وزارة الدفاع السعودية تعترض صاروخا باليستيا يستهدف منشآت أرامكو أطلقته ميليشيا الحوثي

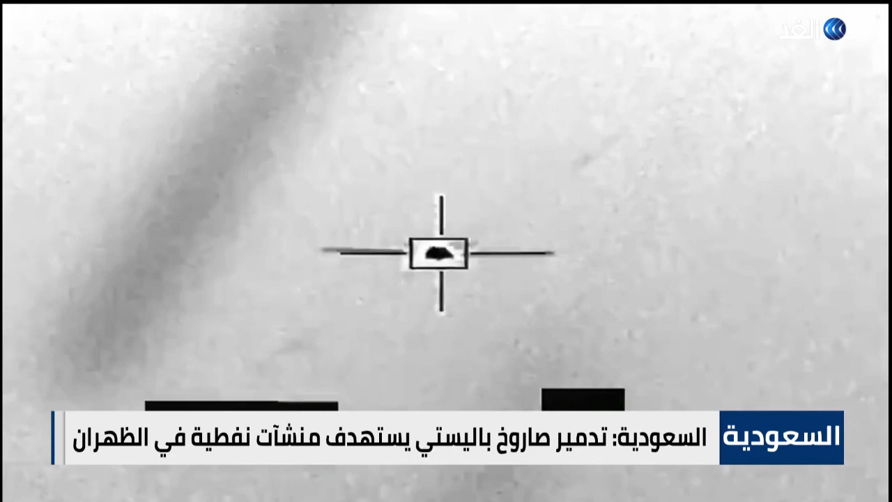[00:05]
محاولة جديدة للمتمردين الحوثيين لاستهداف منشآت النفط في السعودية نجحت الرياض في إحباطها وزارة الدفاع السعودية أعلنت تدمير صاروخ